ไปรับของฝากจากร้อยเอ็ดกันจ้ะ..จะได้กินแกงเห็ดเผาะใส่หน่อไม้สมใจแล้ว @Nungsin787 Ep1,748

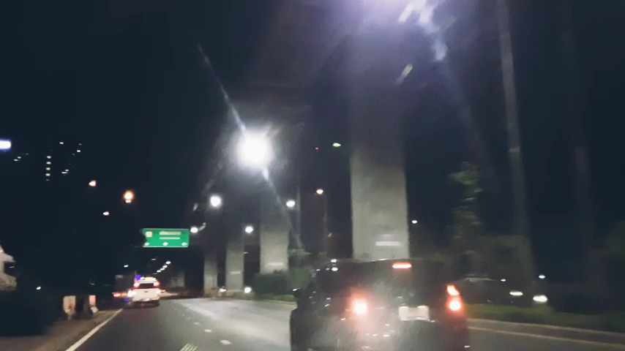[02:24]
เมืองกรุงก็จะมีแต่ทางด่วนทางรถไฟฟ้าเลยเนาะก็คอนโดมากมายเยอะแยะไปหมดมากลับบ้านเรากัน